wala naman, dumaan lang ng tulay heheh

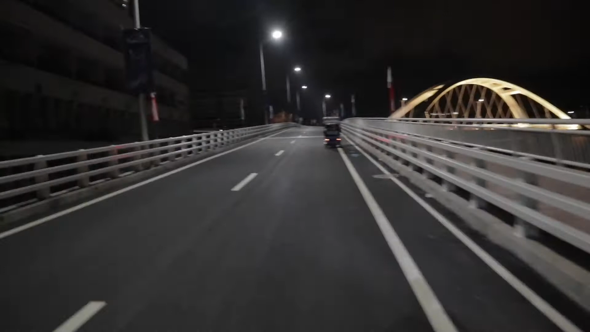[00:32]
Na hindi naman akin pinapabenta. So, ito nga yung tulay na papunta ng Intramuros.